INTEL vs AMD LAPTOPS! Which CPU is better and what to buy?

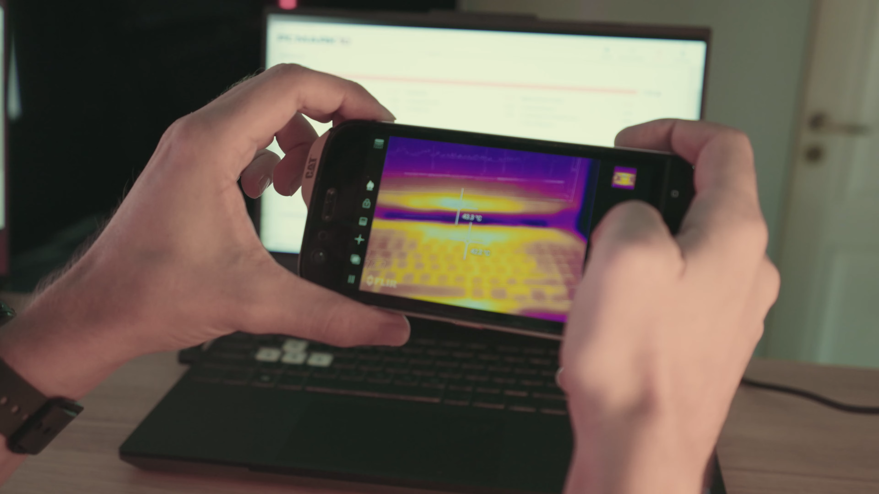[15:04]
Wherever you touch it, the Intel model appears to be running a fever.